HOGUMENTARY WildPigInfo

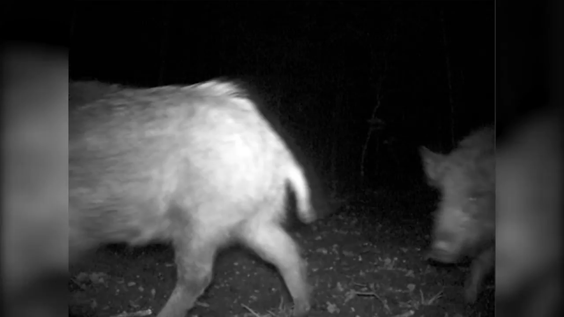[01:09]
They did use a game camera and I think they counted about eighteen pigs in this group.
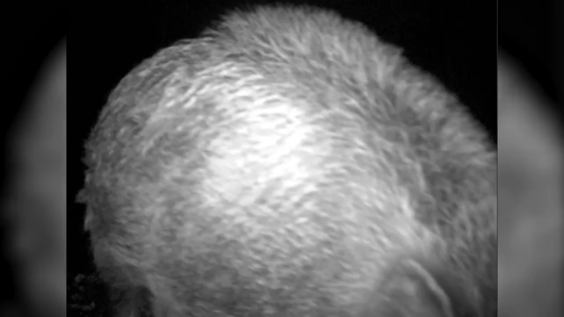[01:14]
If in ten to fifteen years, a hundred percent is occupied by wild hogs, the damage estimates are going to be out of control.